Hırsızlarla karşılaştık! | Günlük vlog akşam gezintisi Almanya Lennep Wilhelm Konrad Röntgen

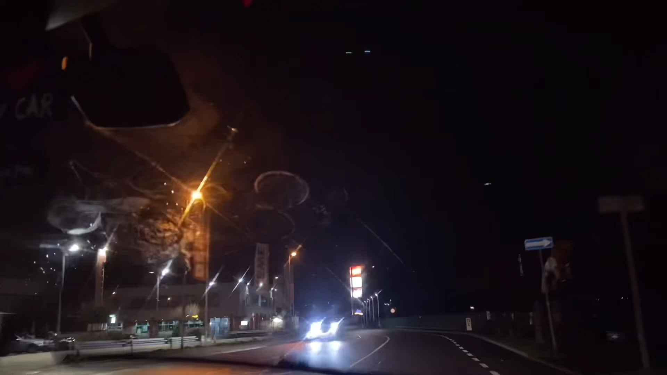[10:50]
Burada daha böyle normal binalar var. Benim yaşadığım yerde burası. Yani burayı çok yakın.